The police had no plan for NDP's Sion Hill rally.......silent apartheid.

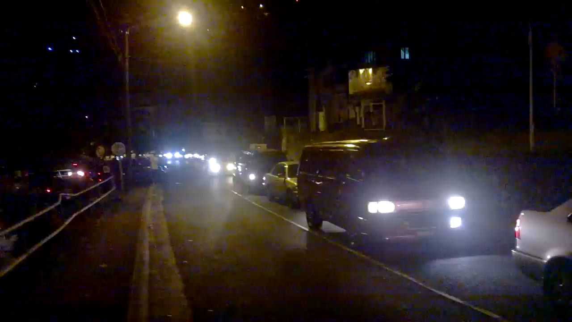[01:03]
that is backed up here because of inept governance they consider need for diverting the traffic look at this NDP and ULP that's what it is in St. Vincent look at it traffic backed up it didn't happen with kelapa because they didn't have the kind of people look at what is happening a total disruption of our traffic when they could have easily have devoted the traffic look at this
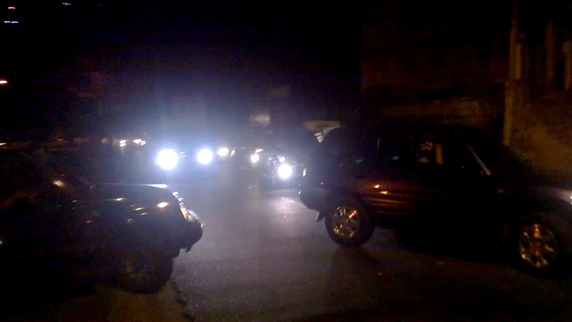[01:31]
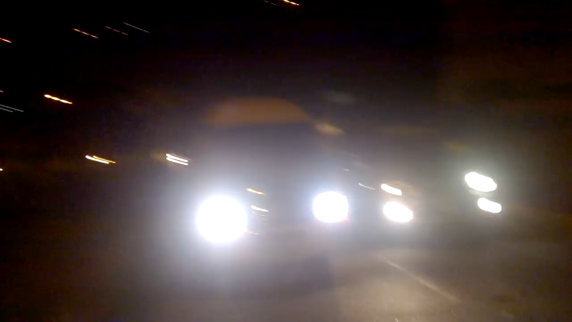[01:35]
total mismanagement
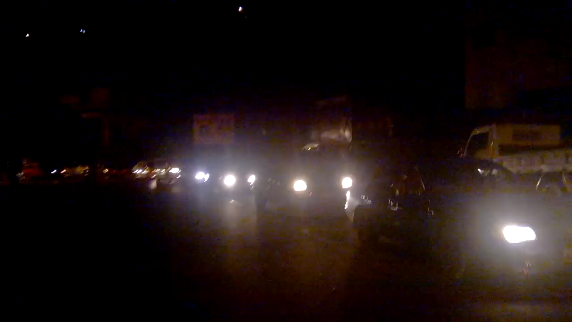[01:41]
total mismanagement total bias look at it I came around here especially for this hundreds of cars have been passed already and these are heading towards the NDP meeting some not going there I'm sure but look at it never happened at that time like this they could have easily
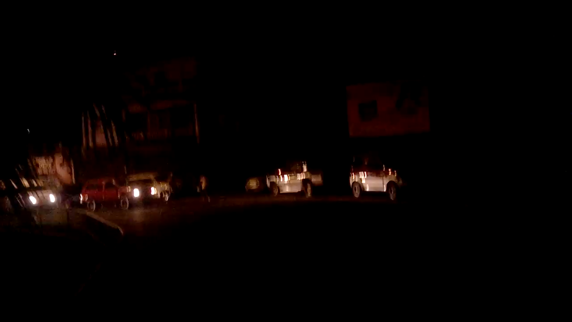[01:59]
devoted the traffic to to cane garden look at it going up there traffic backed up you want to tell me these are the people biased people who run in the country